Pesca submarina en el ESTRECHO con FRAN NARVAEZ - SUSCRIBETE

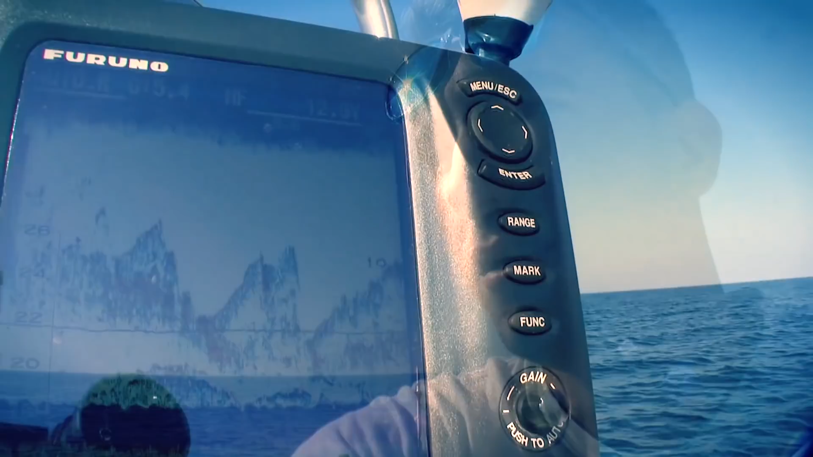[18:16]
Aquí podemos ver ahora mismo la mancha de pescado que tenemos aquí abajo en esta piedra que os he comentado, y como se ve se puede apreciar las carreras
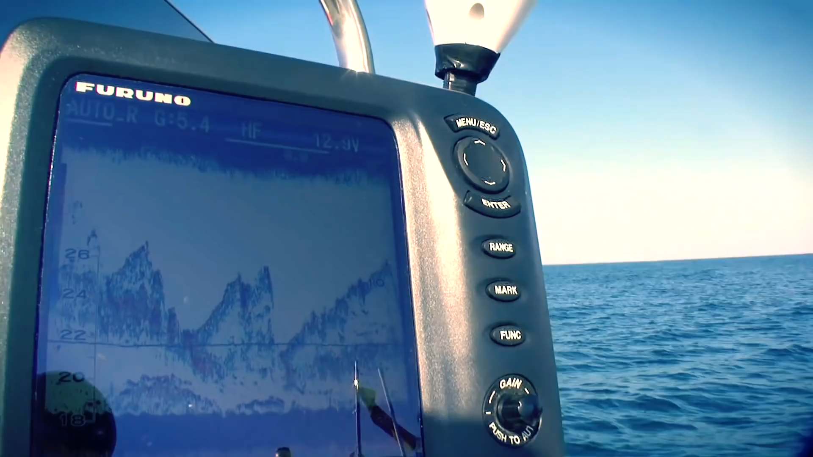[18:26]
de algunos pescados que suben arriba a comer y vuelven a bajar.
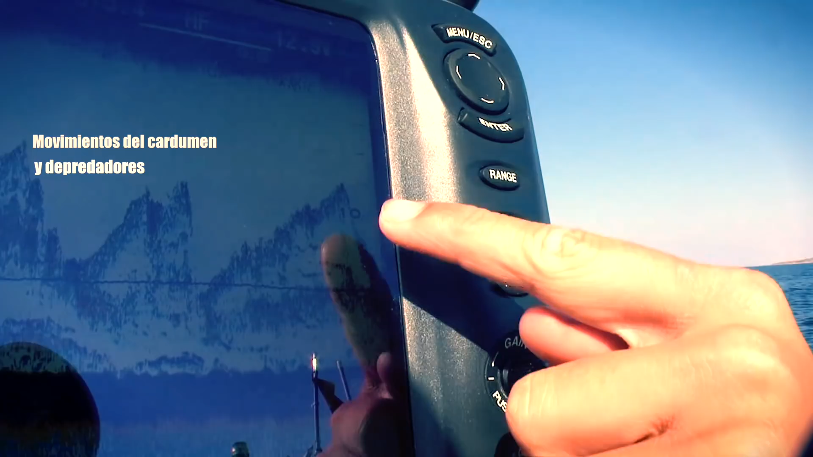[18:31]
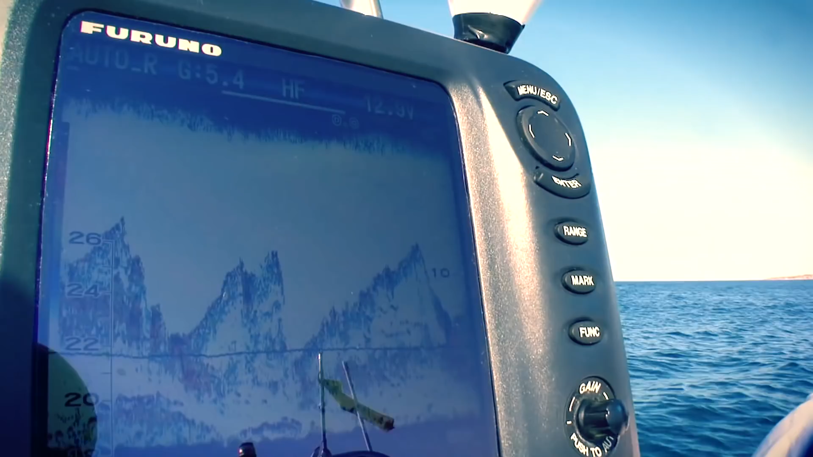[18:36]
Suelen comer bogas, jurelitos, que son las manchas estas concentradas que se ven. Por eso hemos parado aquí a ver si hay suerte.